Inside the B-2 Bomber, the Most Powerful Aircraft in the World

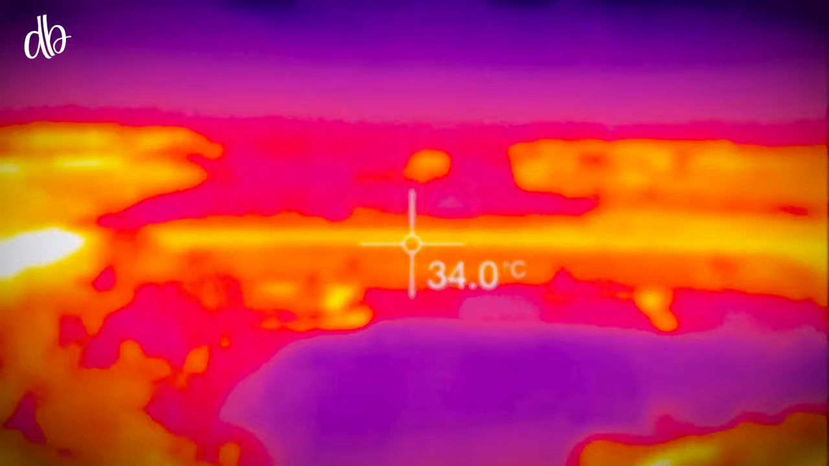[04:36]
On screen: spot 34.0°C
سسٹم کو ہوائی جہاز کی گرمی کا پتہ چلانے کے لیے استعمال کیا جاتا